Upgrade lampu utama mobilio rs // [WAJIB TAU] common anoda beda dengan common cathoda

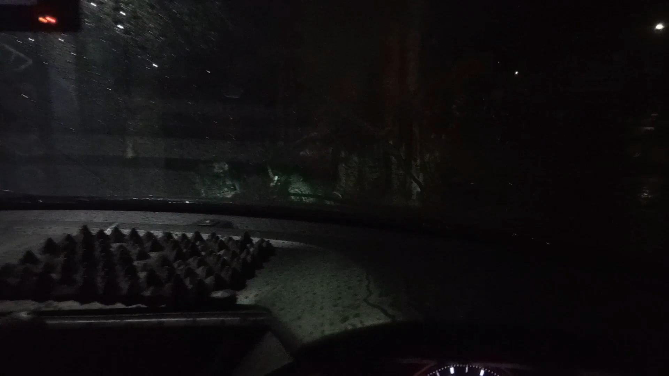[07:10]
sudah menyala nah dimana permasalahan sebelumnya tadi itu adalah dia saat high beam begini eh saat low beam dia menyala sekarang indikator sudah mati ya
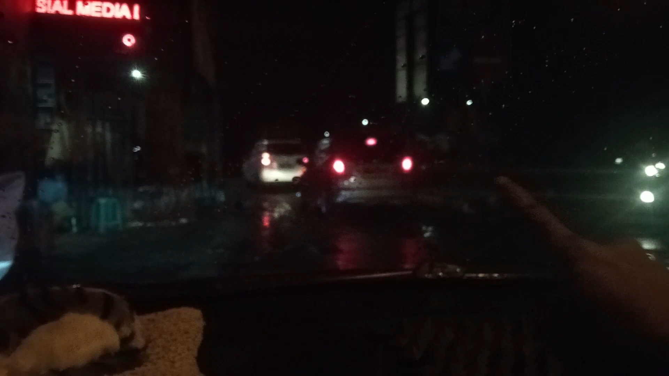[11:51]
kelihatan sisi tinggi sebelah sana baru tadi dibilang ternyata
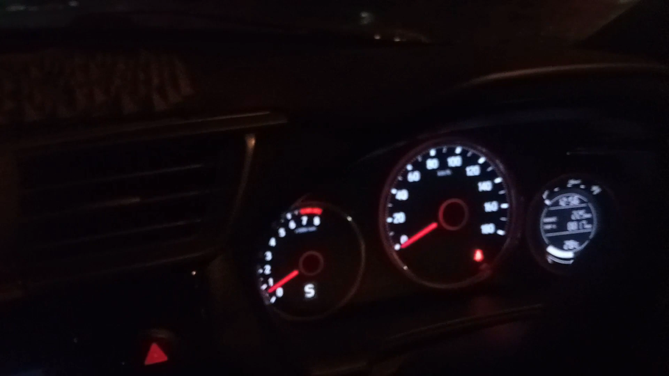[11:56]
itu udah mati nah itu nyala lagi sweet levelingnya eh berusaha nyala
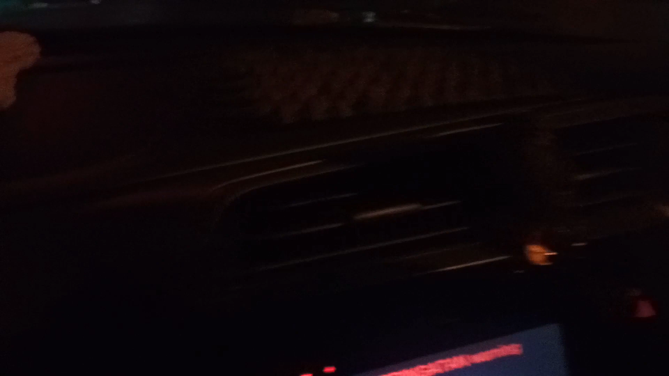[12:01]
barusan klub gitu nah error itu itu itu nyala tuh nah lagi-lagi pas belok kanan tadi nyala
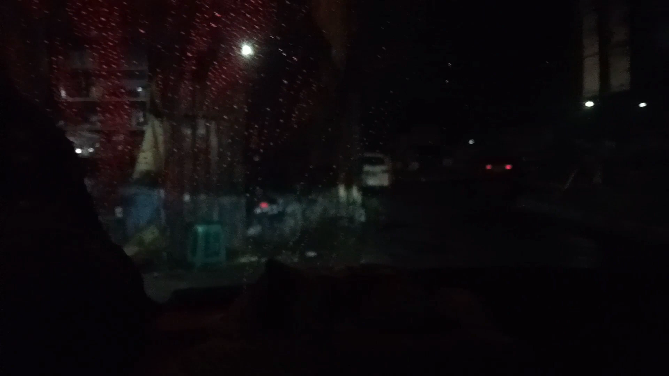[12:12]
nah itu terlihat ya itu miring belok kanan nyala nyala kan